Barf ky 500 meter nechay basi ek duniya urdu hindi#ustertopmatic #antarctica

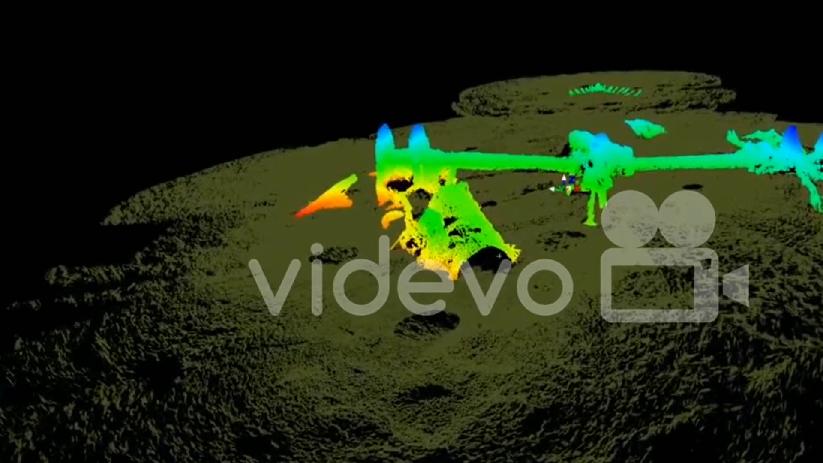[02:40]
سونار سکینر لگا کر صدرن سی کے برفیلے پانی پر چلایا جاتا ہے
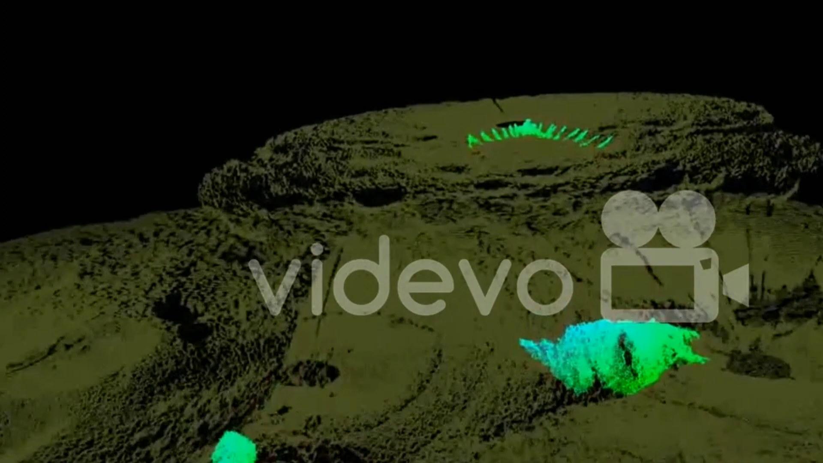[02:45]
ابھی تک سی فلور کا جو میپ سونار سکینر نے بنایا ہے اس میں بارہ سو ٹیسٹ کیے گئے ہیں